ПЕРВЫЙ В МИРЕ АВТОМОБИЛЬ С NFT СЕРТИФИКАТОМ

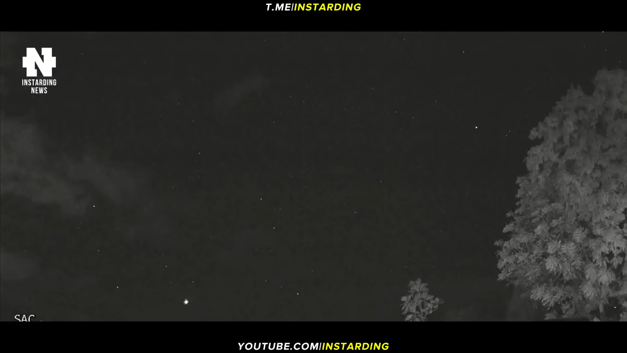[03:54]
Яркое шоу метеоров попало на камеру некоммерческой организации Карибское астрономическое общество. Сотрудники станции слежения сообщили, что сбитые 4 февраля геомагнитным штормом аппараты интернет-системы Starling небольшие, поэтому мало что долетит до Земли.